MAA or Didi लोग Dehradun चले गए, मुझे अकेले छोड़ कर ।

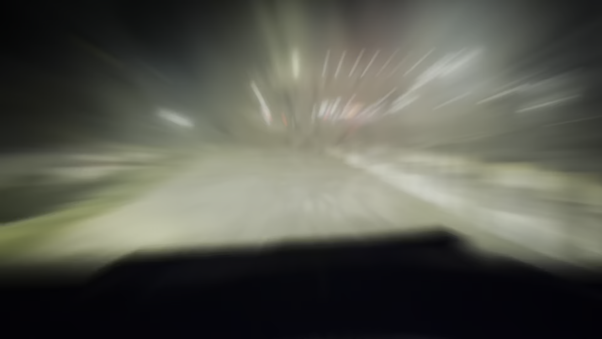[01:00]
तो गाइज, अभी हम लोग स्टेशन पहुचने वाले हैं,
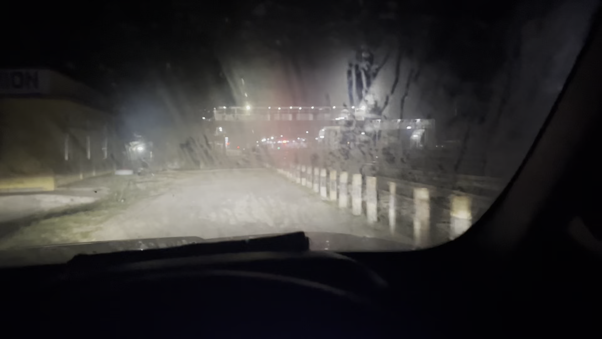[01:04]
यह है सापर्मुख railway station, entryside, यह रास्थानी train पहुचने वाले है, 449.50 के आजबास, और अभी ताइम हुआ है, 329.00,